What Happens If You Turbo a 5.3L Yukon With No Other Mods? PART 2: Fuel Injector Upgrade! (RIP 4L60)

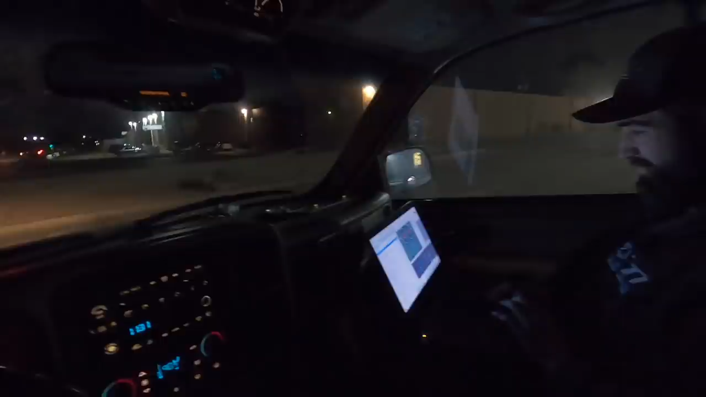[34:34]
Let's go try to do some rolling into it. Okay.
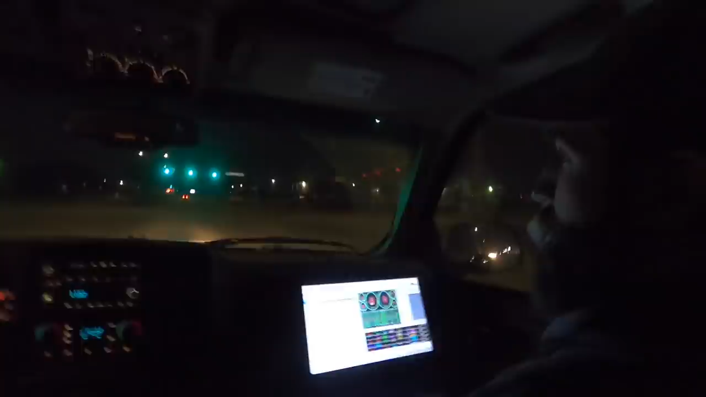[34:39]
I'm just gonna watch fuel right now once you actually go wide open throttle. Thank you.
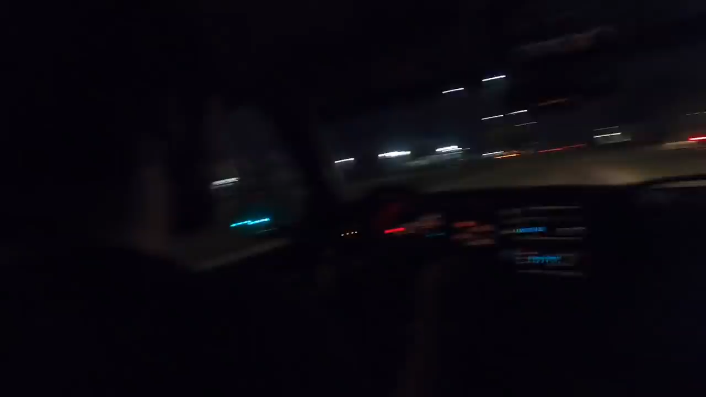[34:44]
not moving because it was lean or because transmission was lagged. Nah, dog. No, it's because it was lean. Okay, cool.